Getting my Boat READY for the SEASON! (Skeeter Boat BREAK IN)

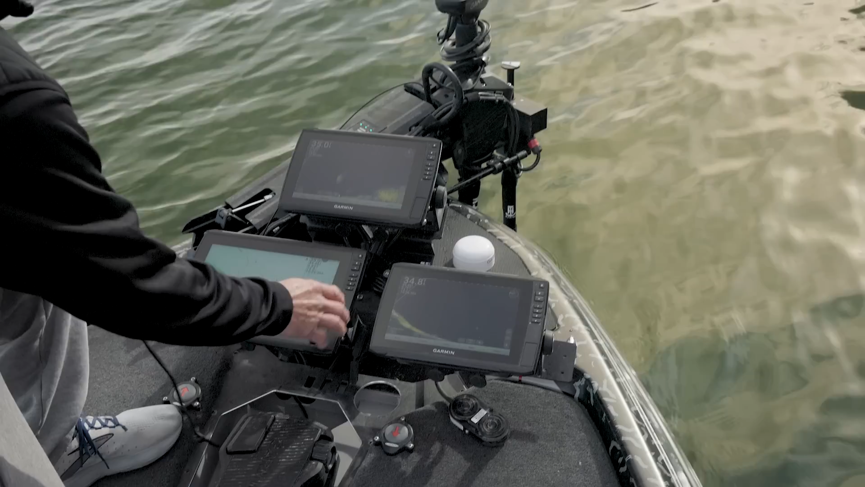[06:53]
up you know this is my fishing one it gets number one you know that right there is the the right height off to the side there that so that one and this one is the one that I hunt with actually I just saw one maybe not thought I saw one but anyway you know I and getting everything I see one thing already like I already don't like you know I always run my active track in black you
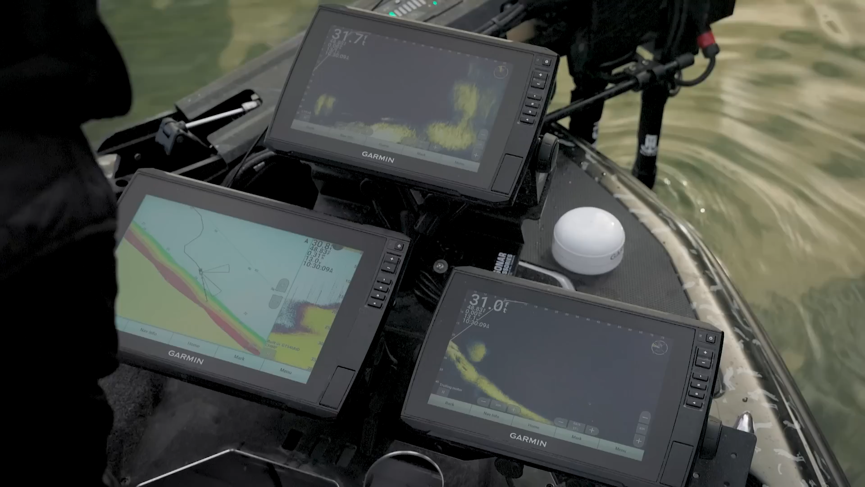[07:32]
can just see it so it's just making these you know these little bitty adjustments making sure my power pole switches work you know the the toggle here for the right height just met their turret just make sure it's in the right spot all of that stuff
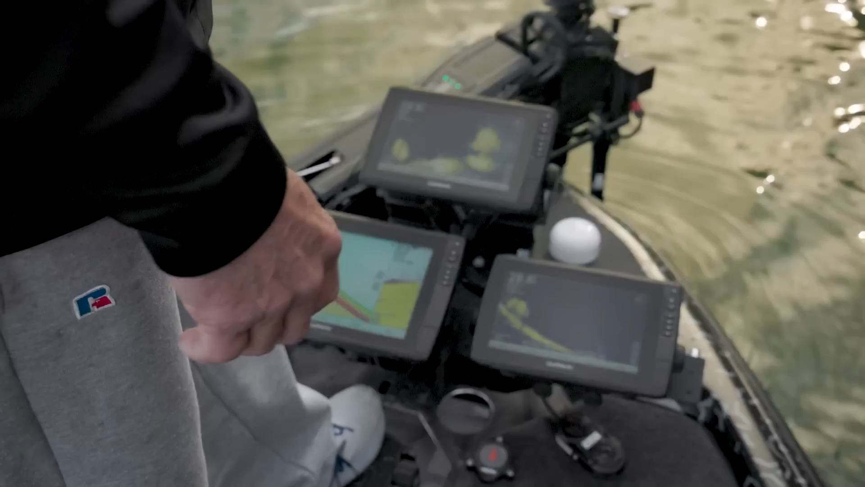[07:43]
just getting you know just just really getting used to it and and getting it all set up one of the cool thing here is the that we got on the new software update is the live scope heading notice here on the on the trellum motor when I turn it it actually so if you're sitting here looking at the unit you
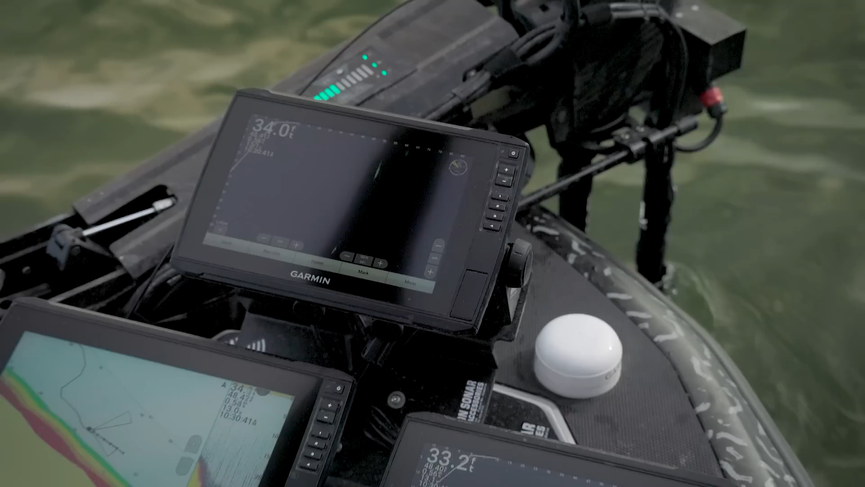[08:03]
don't have to look at the arrow you can see kind of where you're pointing notice that one's pointed that way and the turrets pointed toward the right so you know there's new things that happen like that that you know I want to play with when I get out here get them